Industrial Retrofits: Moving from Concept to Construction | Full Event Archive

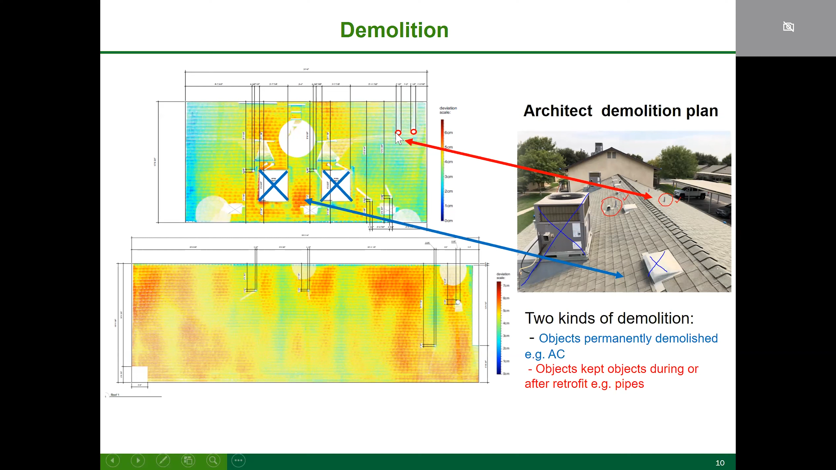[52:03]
which is the same as don't care uh for for the ac's portions and however for the vents which are going to be there we need to um first locate them very precisely in our in our deviation maps but also the dimensions have to be very precise and so this is what's shown within my masses moving on to the paneling um so we had quite a bit of um